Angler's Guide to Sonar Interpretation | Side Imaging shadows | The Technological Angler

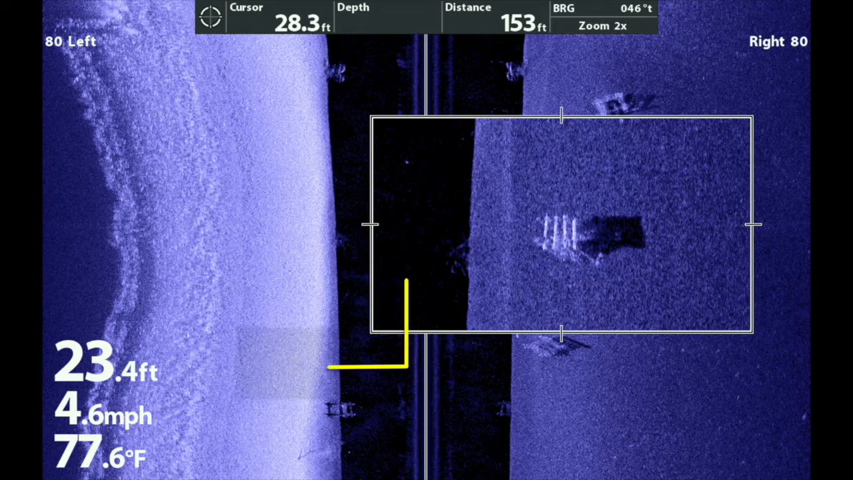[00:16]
On screen: depth 23.4 ft, water 77.6°F, speed 4.6 mph
Sonar shadows occur anytime an object, either on the bottom or suspended in the water column, completely blocks the side imaging beam.
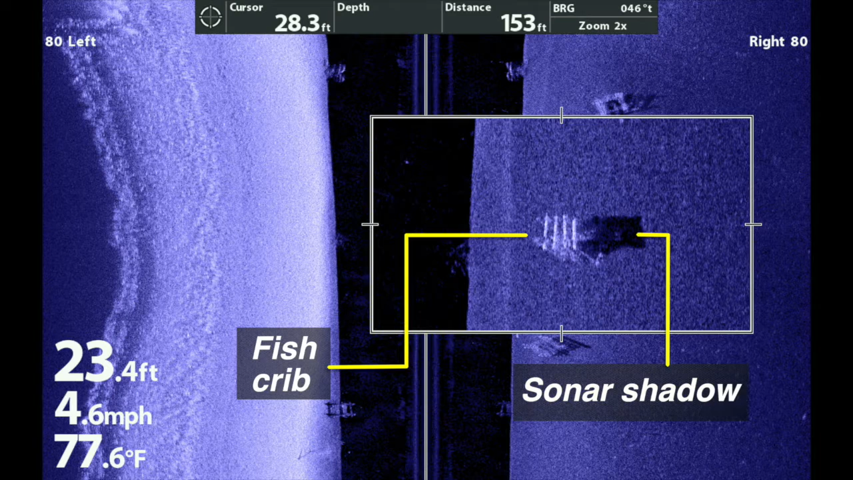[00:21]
On screen: depth 23.4 ft, water 77.6°F, speed 4.6 mph
When this occurs, that portion of the bottom that the side imaging beam cannot reach will appear as a dark spot.
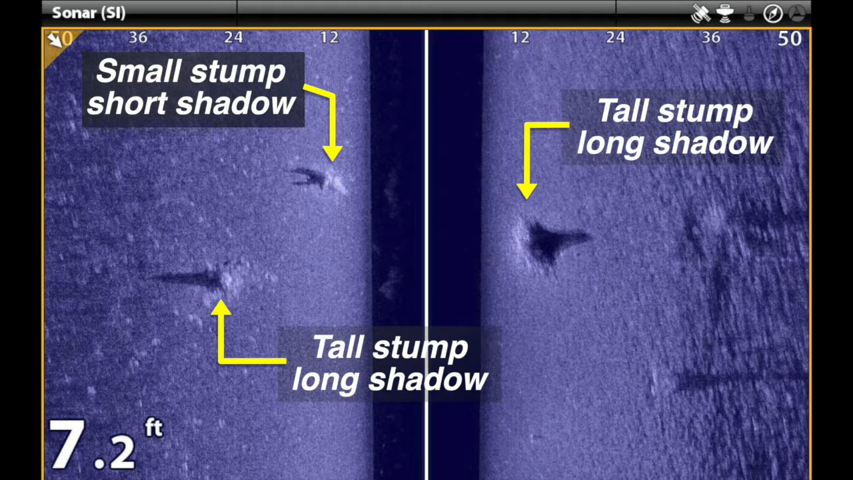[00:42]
On screen: depth 7.2 ft
while a large object will cast a much longer one.
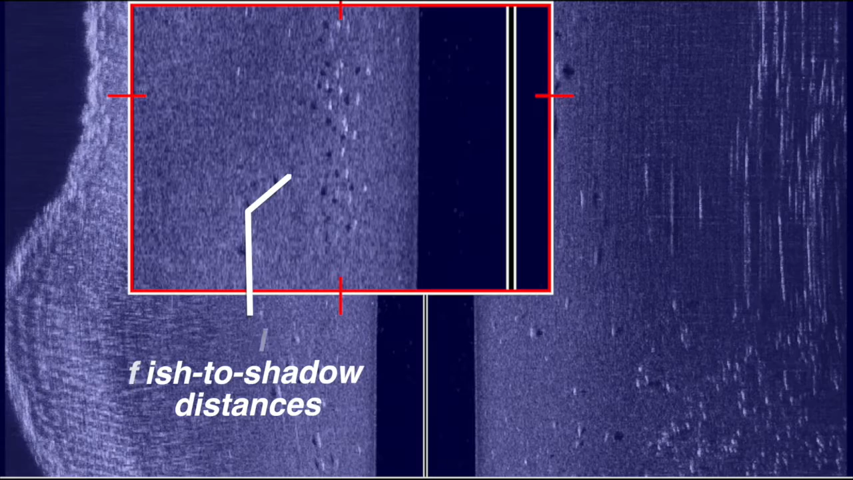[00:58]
A fish that is very close to the bottom will exhibit a small distance between the bright spot, which is the fish, and the dark spot, which is the fish's sonar shadow.
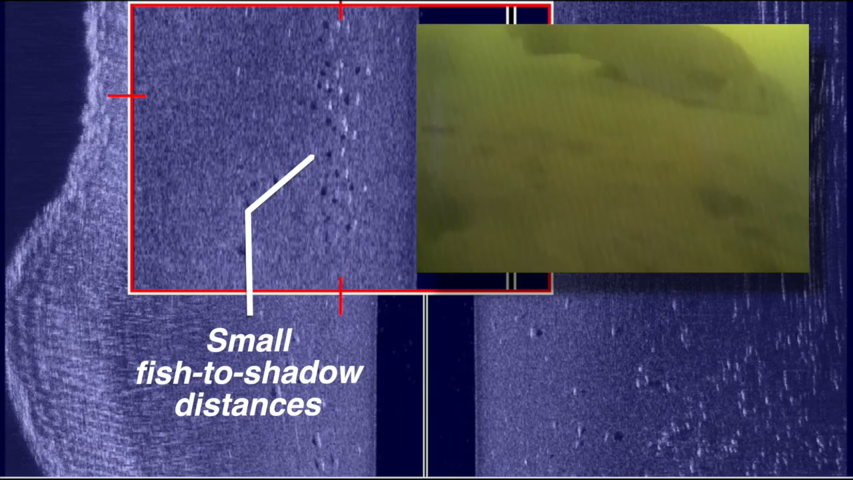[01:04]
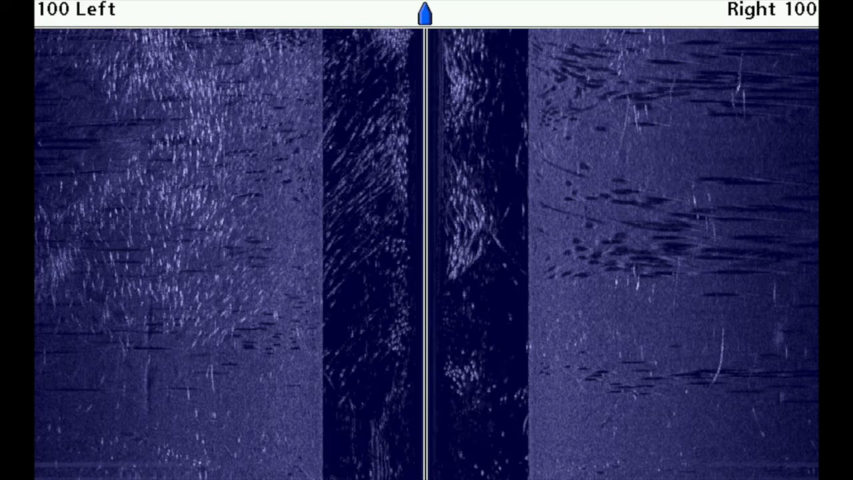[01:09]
On the other hand, fish that are much higher in the water column, closer to the surface,
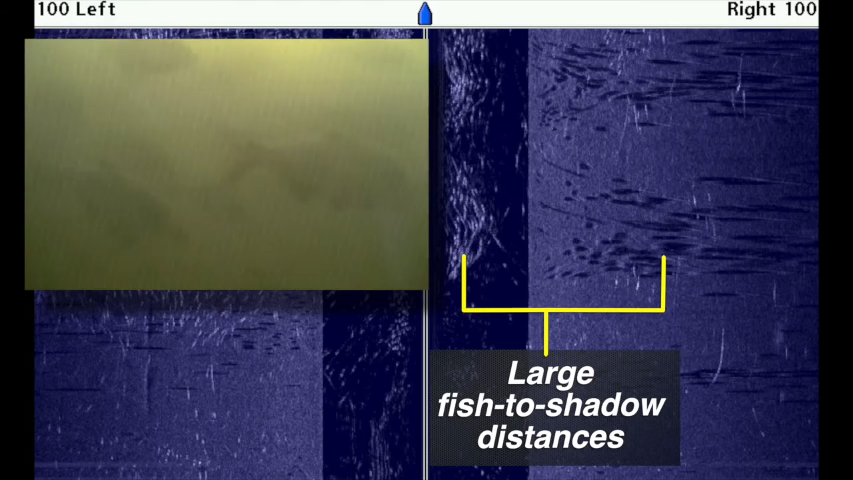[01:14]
will exhibit much larger distances between their bright spots and their sonar shadows.